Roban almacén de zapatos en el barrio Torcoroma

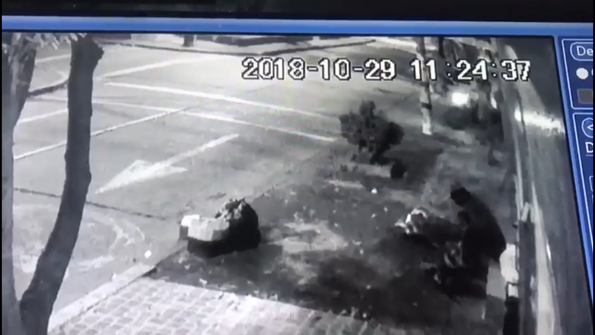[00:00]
Los habitantes de calle llegaron hasta las puertas del almacén.